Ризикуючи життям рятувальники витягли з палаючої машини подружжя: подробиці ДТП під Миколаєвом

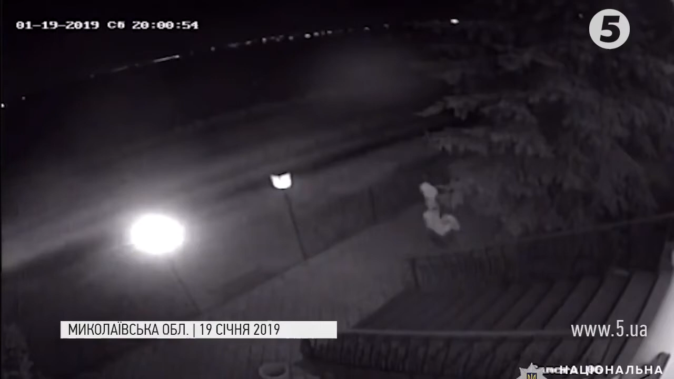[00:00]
Момент ДТП зафільмувала камера відеоспостереження. Аварія сталася ввечері 19 січня поруч села Зайшевське на Миколаївщині.